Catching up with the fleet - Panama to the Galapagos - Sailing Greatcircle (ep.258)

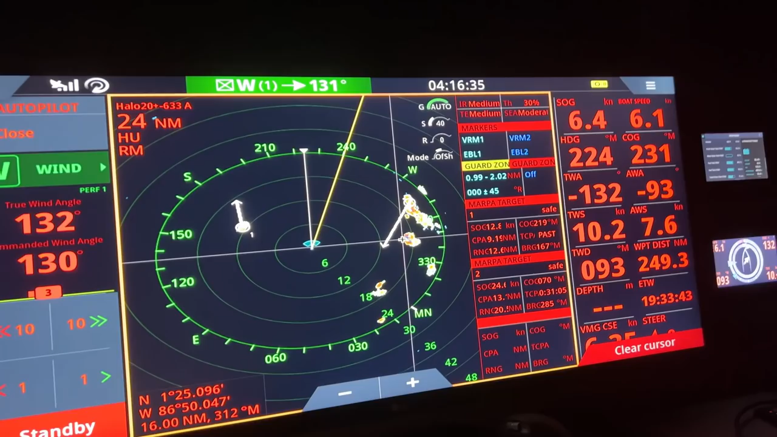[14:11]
Als ik zoiets zie, moet ik jullie dan wakker maken of moet ik gewoon?
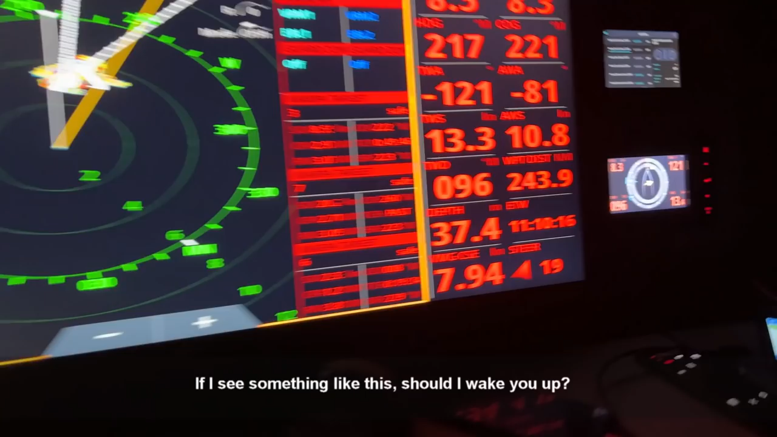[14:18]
Of hangt dat wel af van hoeveel zeil er staat?